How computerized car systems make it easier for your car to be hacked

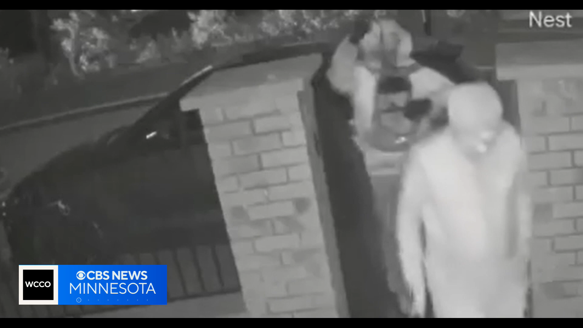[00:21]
If you saw these guys walking up to your front door, you probably wouldn't know what to make of it. These car thieves are using sophisticated equipment to steal the signal from a key fob inside the house.
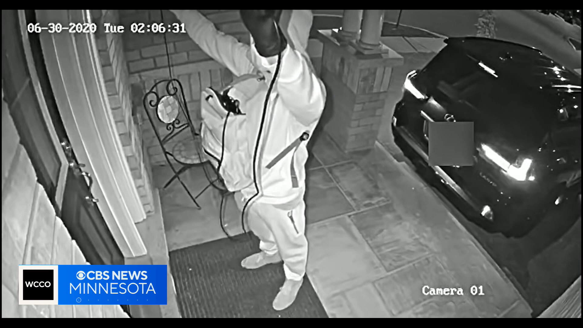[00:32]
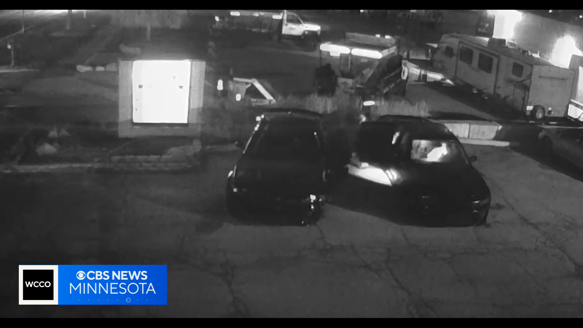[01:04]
They were in there for about 15 minutes. And then after that, you see a couple quick flashes like they're trying to break into the dashboard. What ended up happening to Ivy's Dodge Charger is pretty wild.